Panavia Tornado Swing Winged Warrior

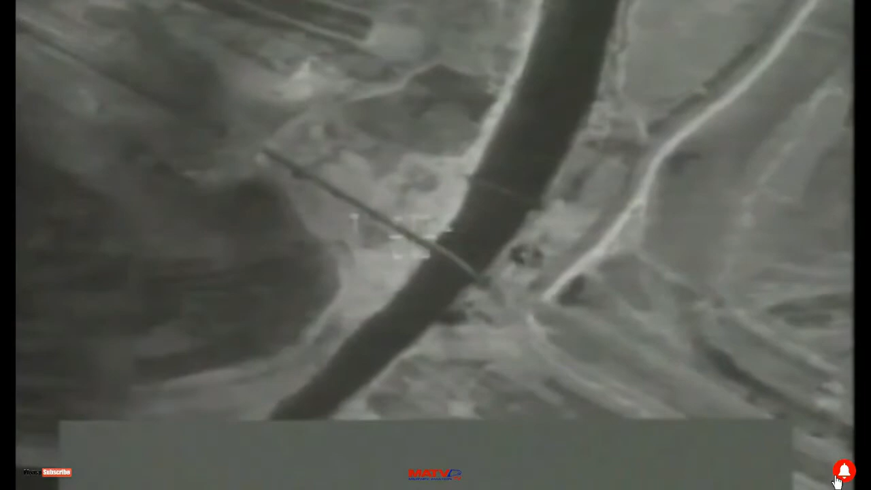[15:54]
the Paveway can be launched by one aircraft and guided by another. Used against static targets such as bridges, aircraft bunkers, command shelters, or oil installations, it can be delivered with pinpoint accuracy.
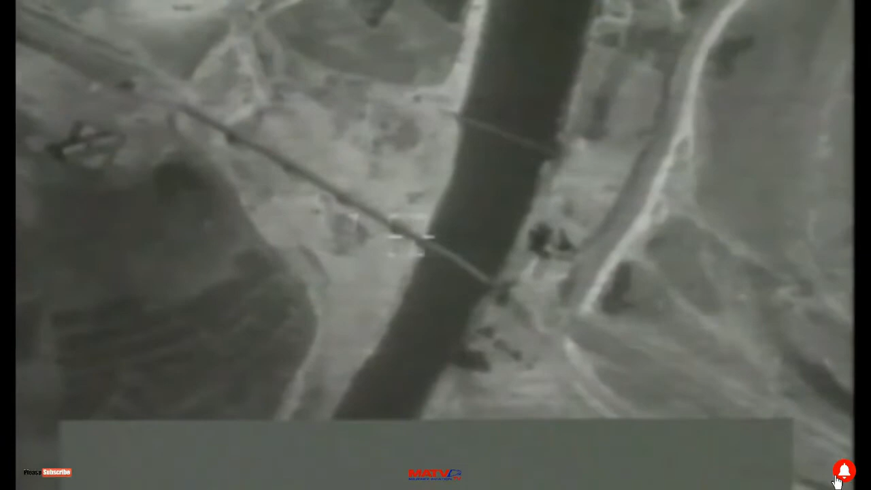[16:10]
10 seconds to impact. Roger. On the belt, on.
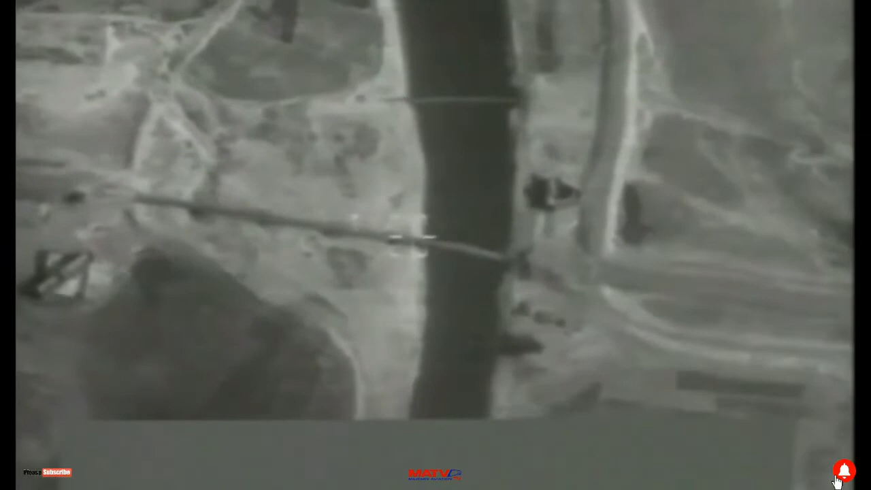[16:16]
Lincoln and Stanford Buckeye. Buckets Buckeye, picture point.
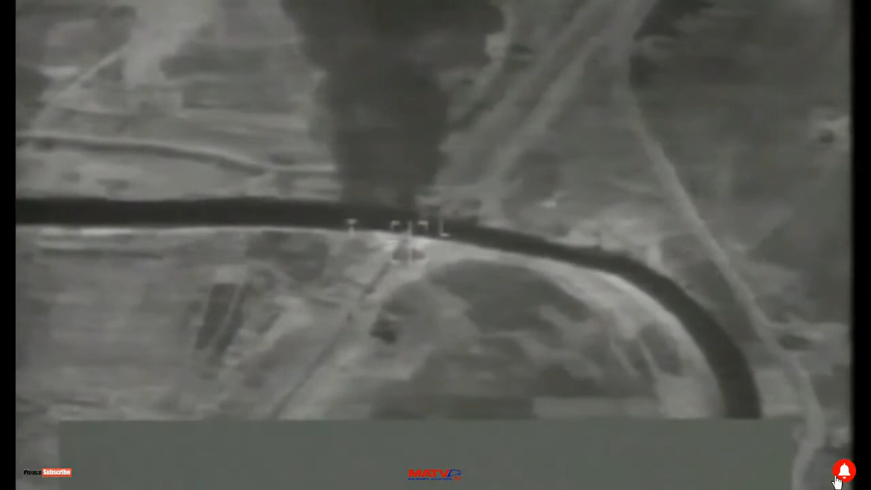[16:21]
Bridges down in the middle, yeah. The laser guided bomb is, percentage wise, I would say roughly probably 80% efficient.
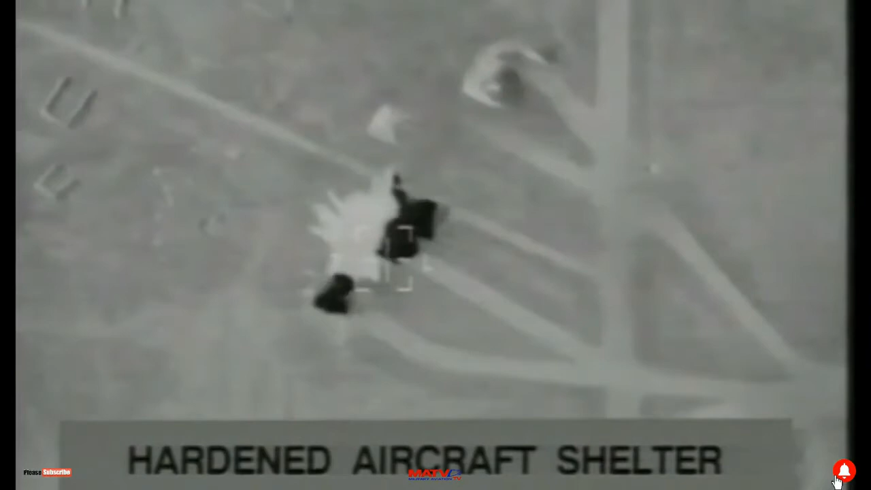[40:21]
By the middle of the month, two-thirds of all the major bridges had been destroyed, and the RAF had dropped more than 2,000 1,000-pound bombs.
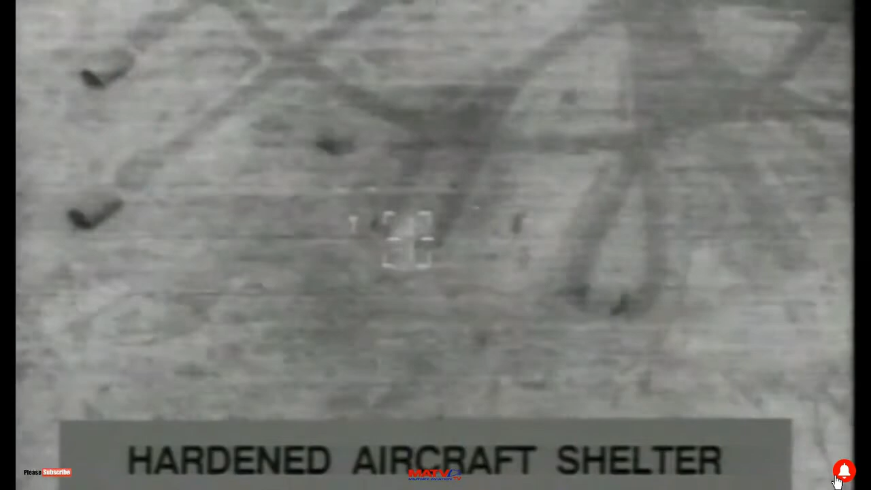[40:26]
Two, one. Should see an impact, two. Gone. Impact.
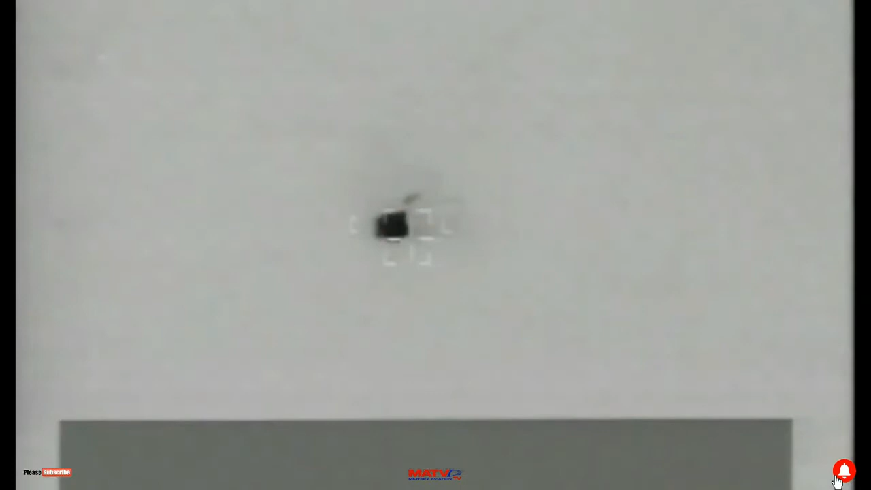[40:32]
Bombs gone. Back to G-Star, back to Big Field of View.
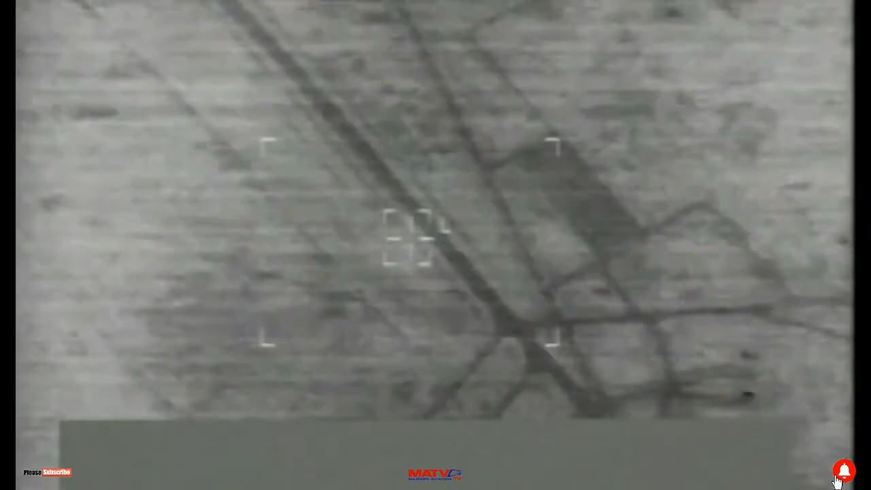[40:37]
We were mainly tasked for target that we required the high impact angles and high speed and precision delivery as well.